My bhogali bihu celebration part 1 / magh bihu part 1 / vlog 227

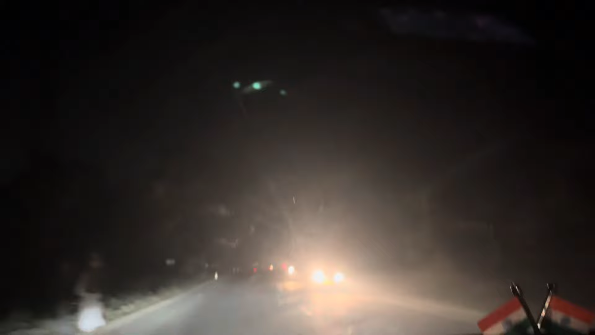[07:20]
222 नाए रास्ता है नो क्लियर है अड़ो बहुत हमोई मनें ट्रेफिक जामत फोशीलू